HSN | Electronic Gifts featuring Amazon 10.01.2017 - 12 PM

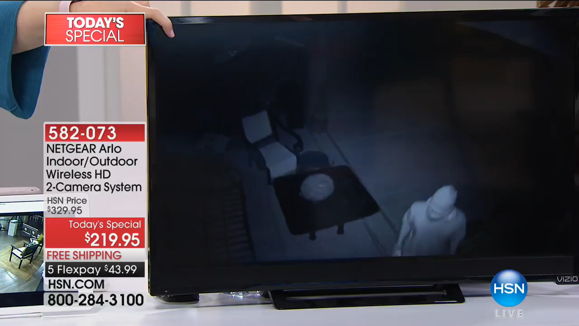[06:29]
And then it takes video clips and it sends them to your phone. These are real videos of real people that were sent into Arlo. There's no fees. There are no fees for all the videos. Look at this guy. What in the world? He had too much to drink and he's at somebody else's door. That's crazy. And it's date and timestamp. Can you imagine? This is a Chinese restaurant, a guy trying to break into a Chinese restaurant. You can take these videos and send them to the police. The best eyewitnesses video.
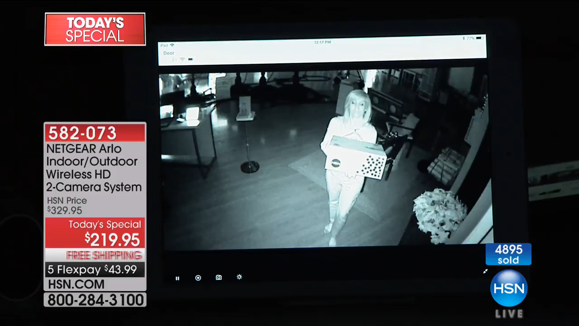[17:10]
I mean, how's the camera knowing that someone is in front of it? Okay. Like, is it motion detected? It's motion and body heat. So even in the dark right now, if somebody would come in this area, it detects motion. If you're out of town, it sends you an alert and it starts recording. You can also go right into the app and see this in real time and call the police. But if somebody takes this, this is what you're seeing in the night vision because it records. And also they were able to get some of the guys with the tattoo right here, even in night vision.
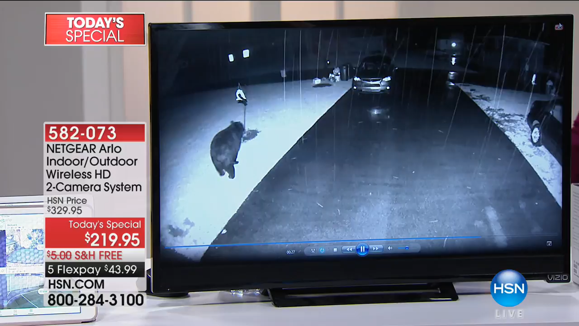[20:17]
It's 30 days. But because today is October 1. And we've kicked off our holiday season. It's our official holiday return policy. So we've talked a lot about thieves and people with you know stealing your packages. Let's talk about some cool things. Some fun things right. So here's the cat. Yeah. These are all this. Okay. That's ding dong ditch by the way. These are real videos. There is a bear. Yeah. And then this is raccoons. Okay. The raccoons are having a pool party. They are not at home.
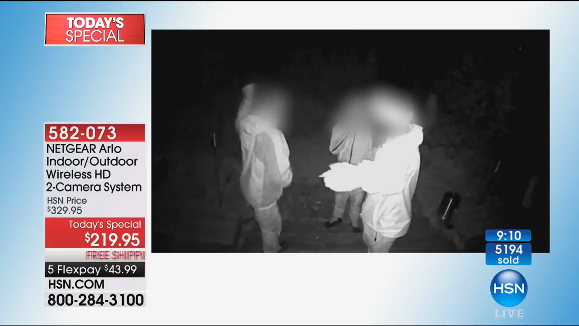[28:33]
And look at these guys. Look at these fellas. Oh, they're up to no good, right? And you know, maybe they're just fooling around.
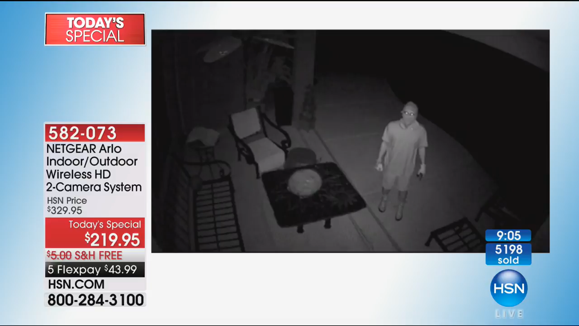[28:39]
You know, who knows? This gives you an opportunity to actually see what's happening in and around your home.
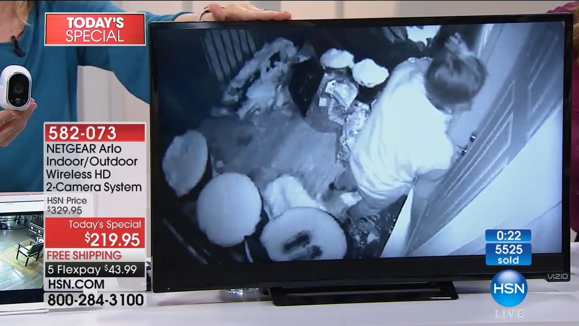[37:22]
So imagine if that was you. You have it on video. You can go to your phone. But what peace of mind to know that, oh my gosh, you can call the police. You can see what's happening and it allows you to act on that.